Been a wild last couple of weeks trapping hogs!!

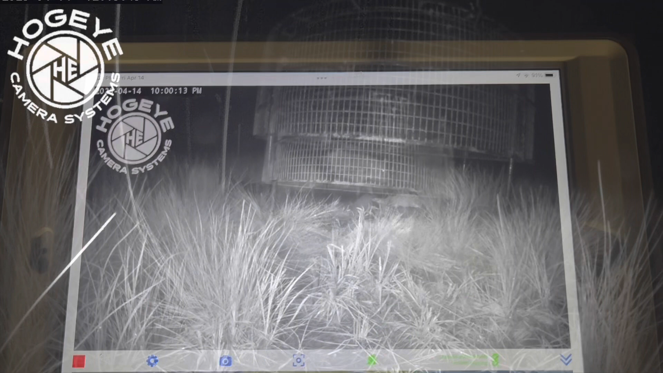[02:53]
alright so i've been watching this pig for a little while
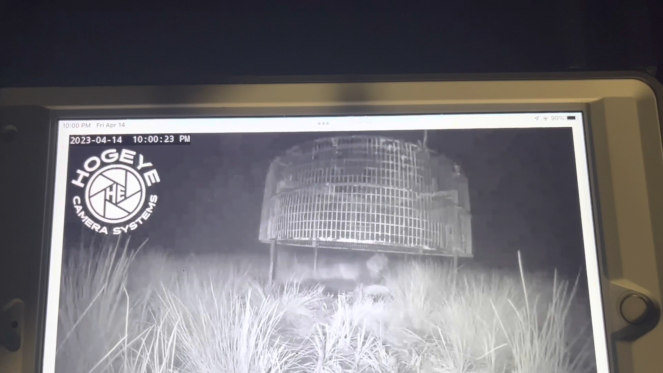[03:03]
trying to let him get comfortable i just put this trap out yesterday and i didn't get any footage nothing about going down there because it was
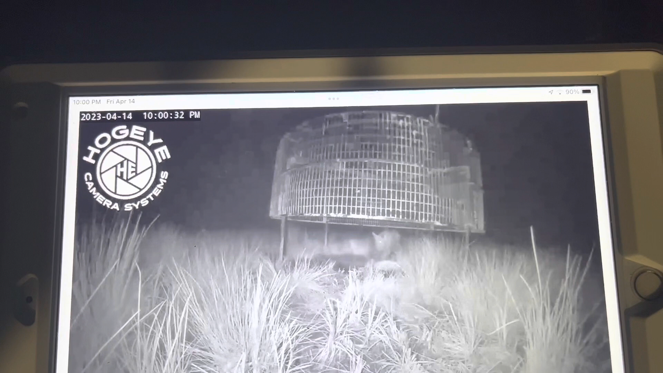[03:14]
raining and late i did it after work me and daddy went down there and we just kind of had to
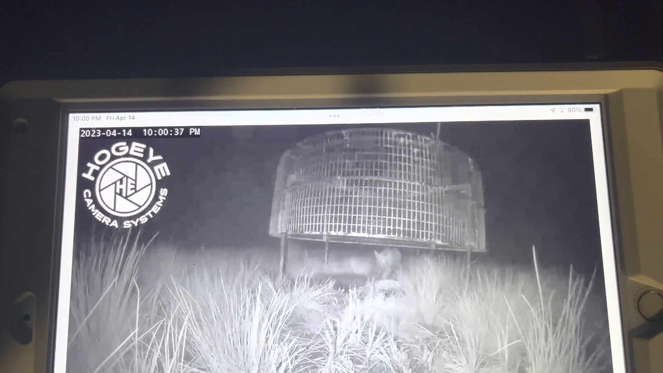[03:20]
bow up and get it so i really didn't
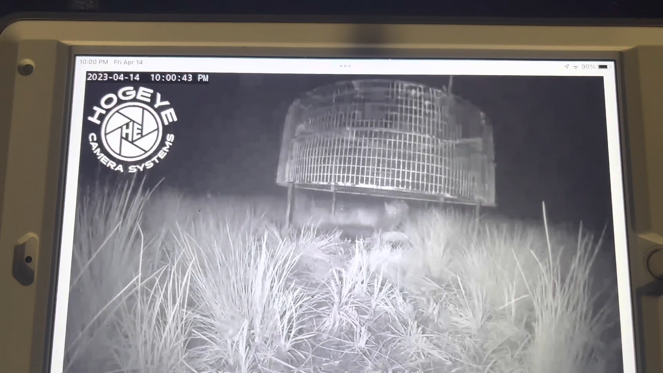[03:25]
didn't get any footage or nothing but he came in there last night with the trap and now
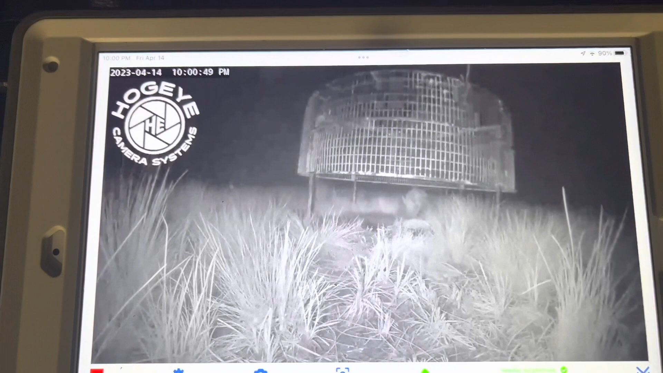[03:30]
he's trying to come in there again we're gonna i'm gonna try to let him get comfortable because i didn't want to
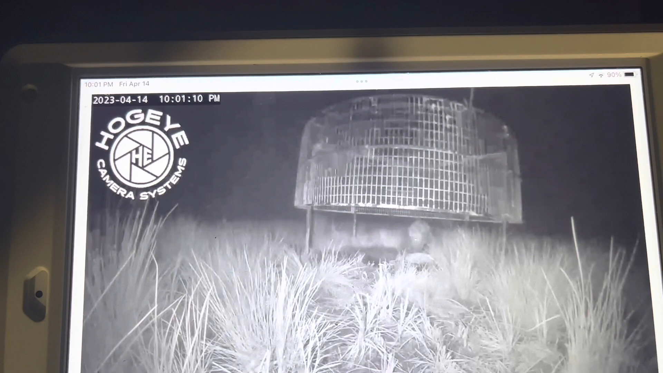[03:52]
see what he does anyway i
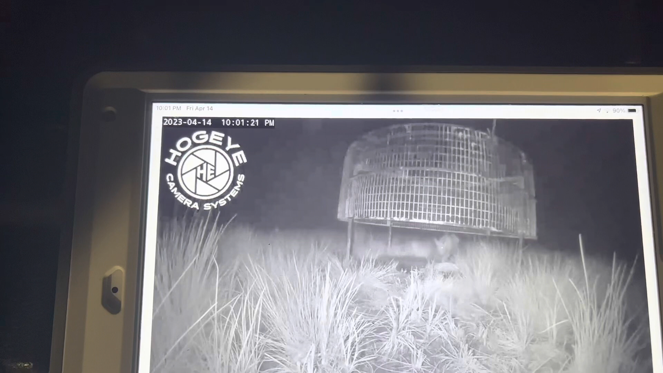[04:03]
think it's a pretty good size hog i'm gonna i'm gonna i put them pictures on here and showed you get compared to a snuff cams that's pretty
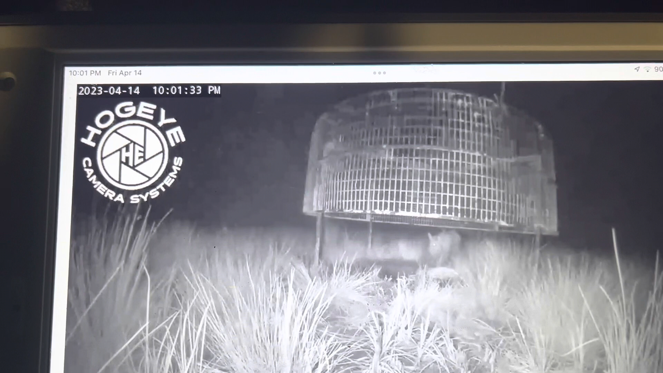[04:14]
pretty good track and this one and one more hog is the only two that i've seen at this place so it's one of them they're about the same size i i put that picture on of both the hogs together and i think i think there was a few little shows but i ain't seen the show for that one time in that picture
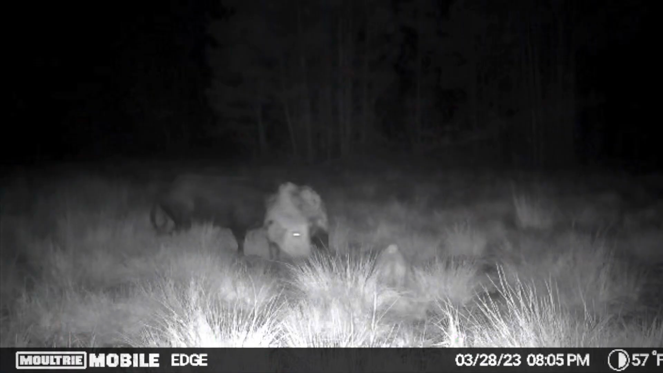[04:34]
but it'll get comfortable up in there a little while
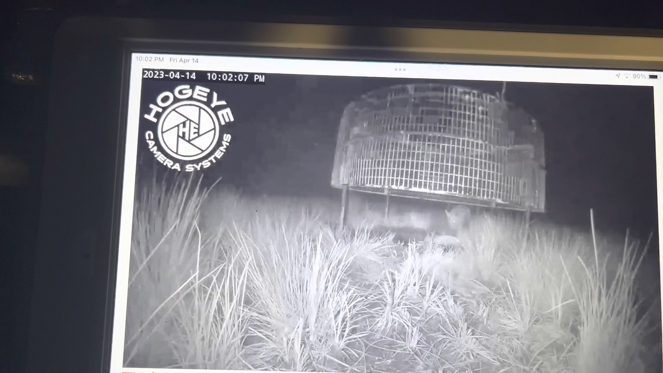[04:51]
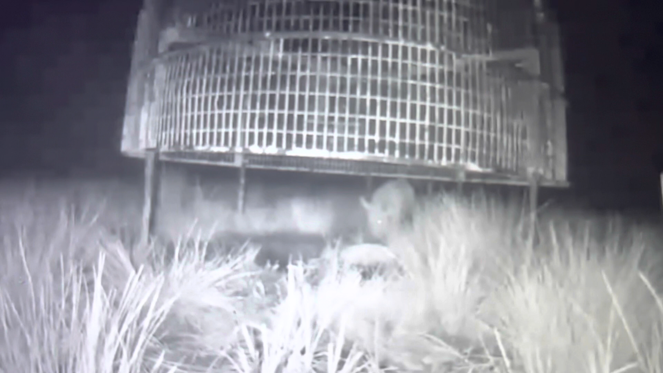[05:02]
when he gets up in there and gets to eat good i'll come back we'll drop it i think we're fixing the track we're gonna see what what happens here
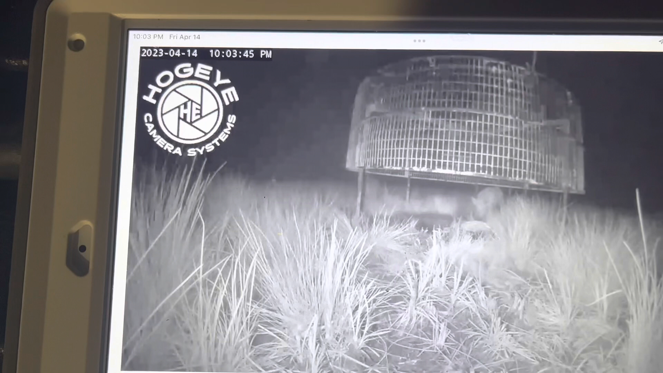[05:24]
i missed that joker
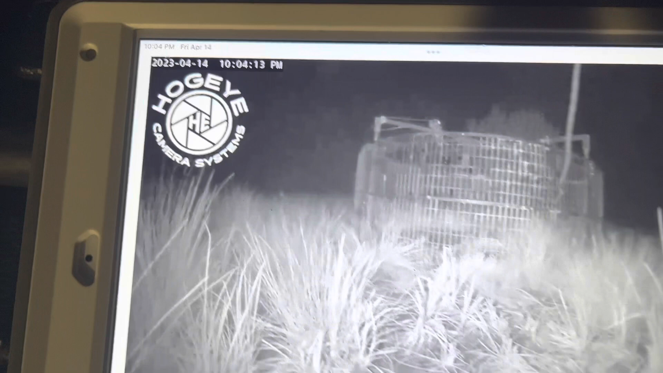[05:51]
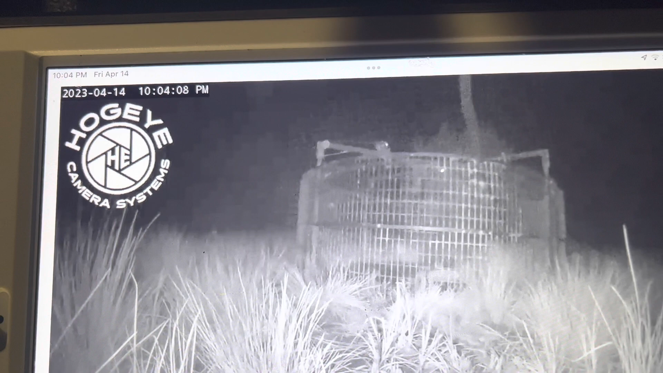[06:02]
all right come back down here to reset the trap i brought some help he's trying to get away but i brought some help down here but this is what you don't really care to see when you go anywhere